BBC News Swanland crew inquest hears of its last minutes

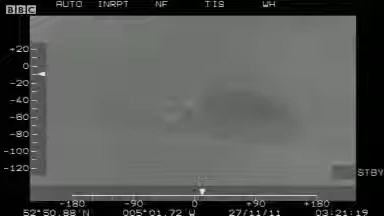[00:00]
This is the moment Roman Savin knew he was saved.
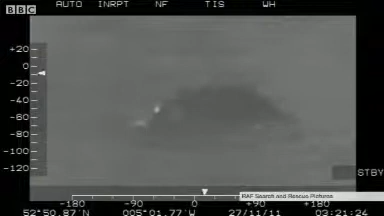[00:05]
He set sail on the Swanland as one of a crew of eight, but then he was just one of two survivors.
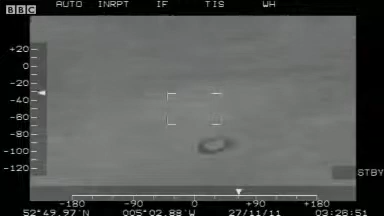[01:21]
In evidence, an RAF winchman described seeing debris floating in the sea.
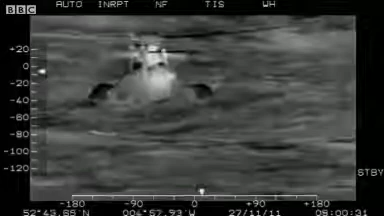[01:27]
Despite extensive searches by air and on the sea, only one body was ever recovered.